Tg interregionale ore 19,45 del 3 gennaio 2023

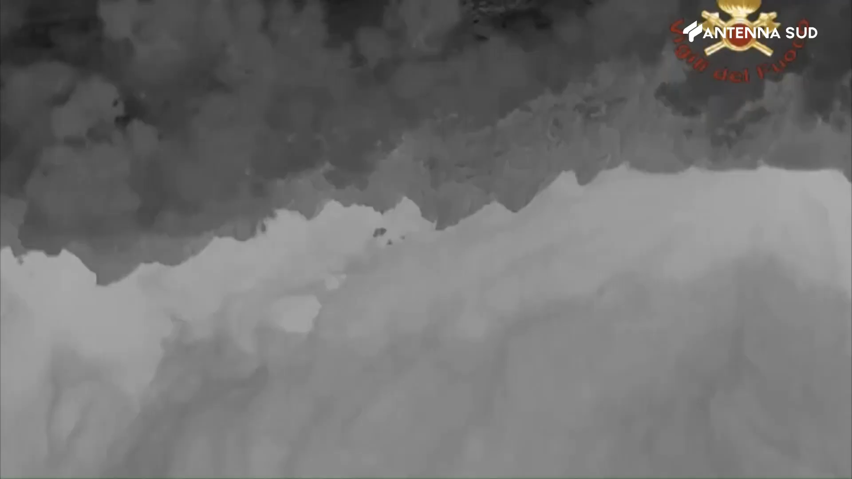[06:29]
dal nucleo regionale sistema aeromobili a pilotaggio remoto che è impegnato un drone dotato anche di sistema di
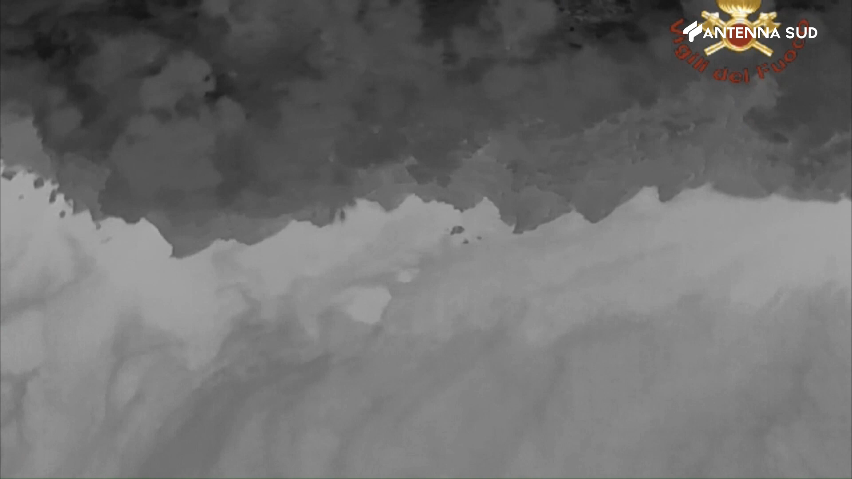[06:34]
infrarossi per la ricerca notturna e da una squadra provinciale di soccorritori acquatici.